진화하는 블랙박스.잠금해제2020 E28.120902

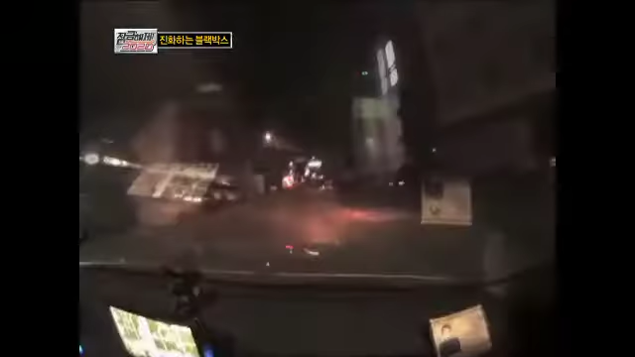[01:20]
갑자기 앞에서 튀어나온 차량. 자동차 블랙박스는 이렇게 사고가 일어난 긴박한 순간을 고스란히 영상으로 기록합니다. 교통사고가 나면 목소리 큰 사람이 이기던 때도 있었지만,